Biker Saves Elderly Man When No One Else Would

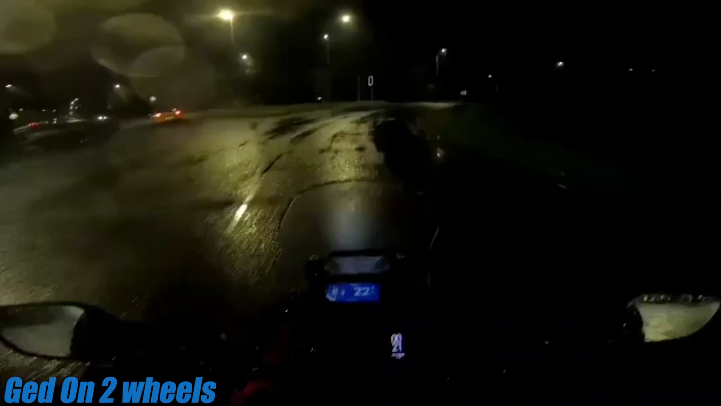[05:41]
As you guys can see, it's raining. The roads are super wet and slippery.